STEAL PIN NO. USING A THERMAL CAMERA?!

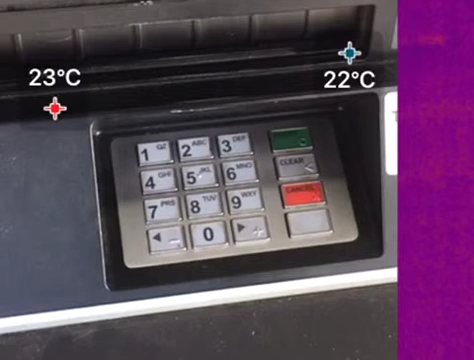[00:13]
and the number one comment I've gotten is, hey, you can use that to steal credit card pin information.
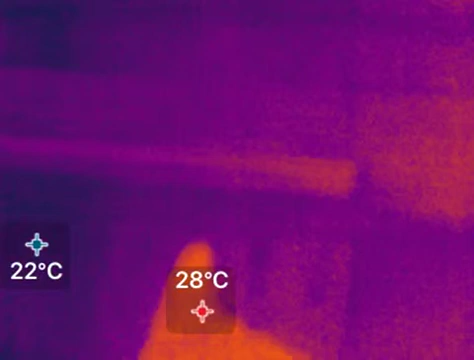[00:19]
So I've gone to this Chase Bank ATM to see if they're correct, because they've heard that a lot actually. And at first glance it looks like, ooh, you can tell which pins have been pressed, but hmm, after just a few seconds, the residual thermal energy that my finger put onto the keys has nearly all gone away. And you can see the temperature difference in the shot is about one, maybe two degrees C, 23, 24,
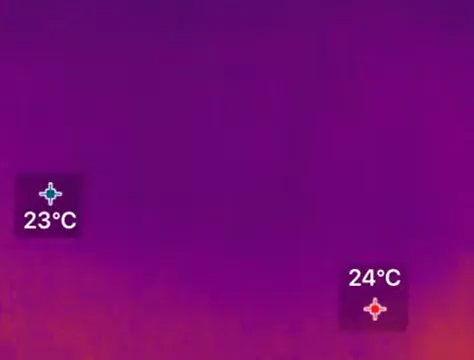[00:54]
25 degrees C, about that range. So it is pretty sensitive. And my hand, I believe, was about 28 degrees C. It'll come back in a shot in a second.
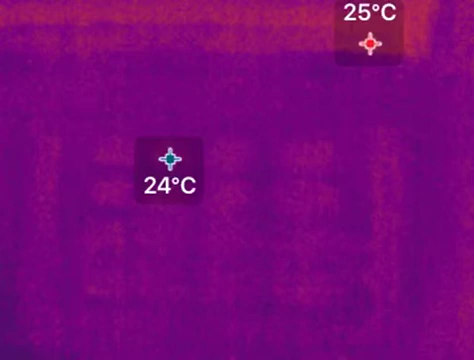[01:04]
On screen: max 25°C
So there definitely is some thermal energy placed on the keys, but not enough to get an accurate read.
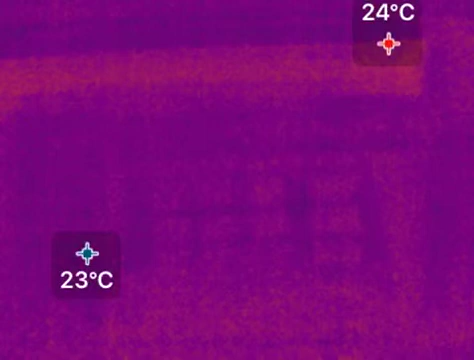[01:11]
Certainly not any useful information after, say, a few seconds. seconds.
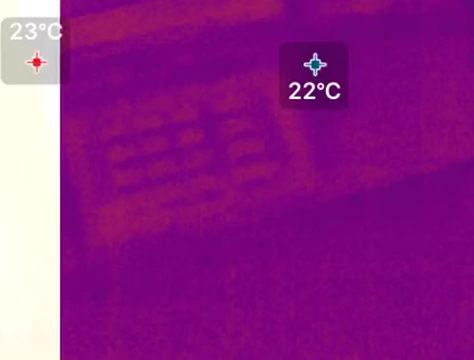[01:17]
So if you're worried, just wait a few seconds before you let the next guy use your ATM. Come on.